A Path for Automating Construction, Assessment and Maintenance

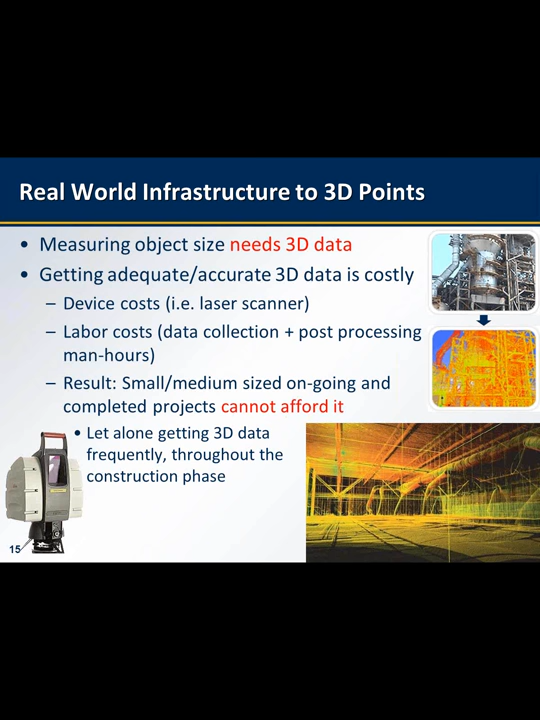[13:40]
Yes we use these devices but for many small and medium sized projects we just don't find enough value to go into that process. Let alone doing this process frequently throughout the construction phase. I started looking into potential technologies that can help us do that in a very cheap and effective manner.
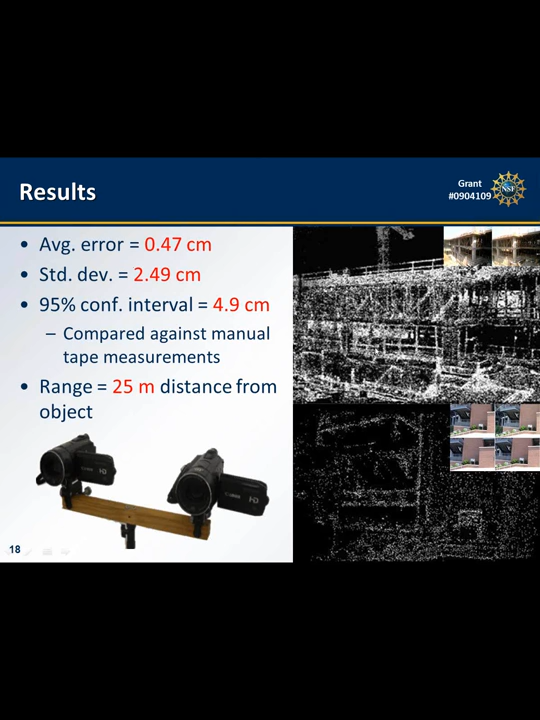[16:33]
And we were able from just a simple set of two camcorders from a range of 25 meters away from the construction site get an average error of under half a centimeter which to us is already a big achievement. In addition to that we presented that information in several industry forums
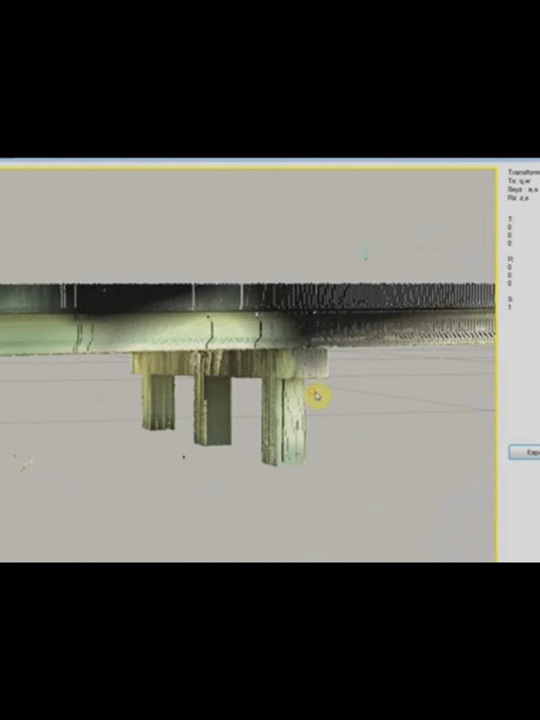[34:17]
where we simply use a camcorder, just a single camcorder, videotaped roof.
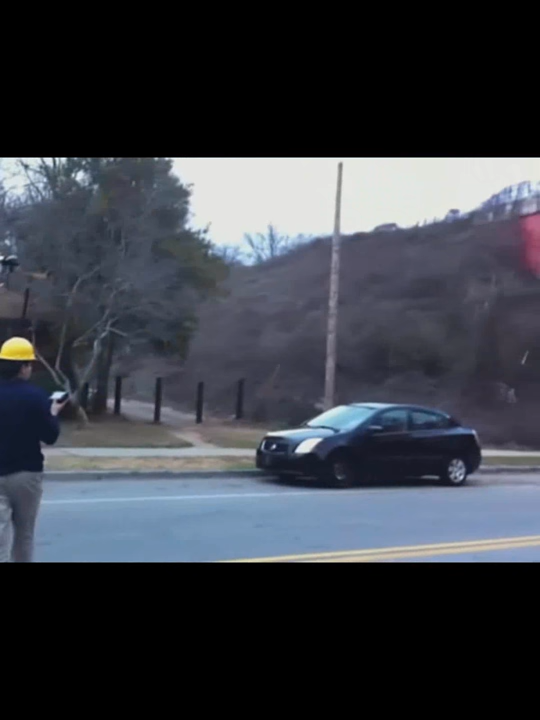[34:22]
From that, we automatically generate the point cloud,
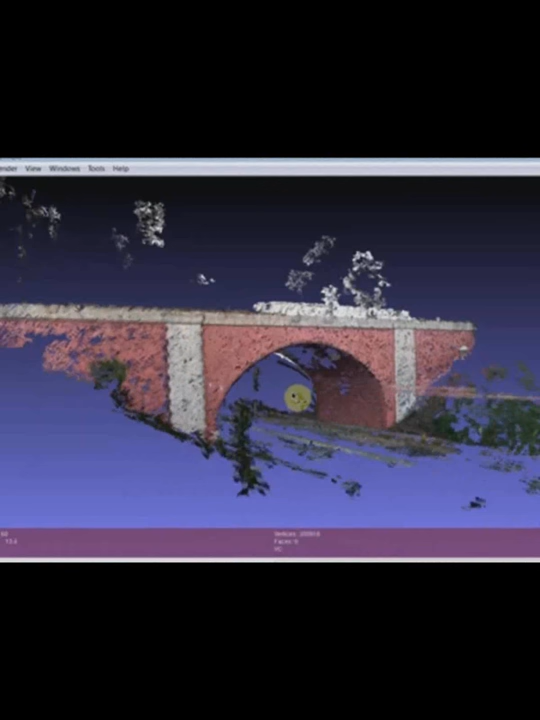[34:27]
recognize the objects in that roof, and give you eventually the model of that facility.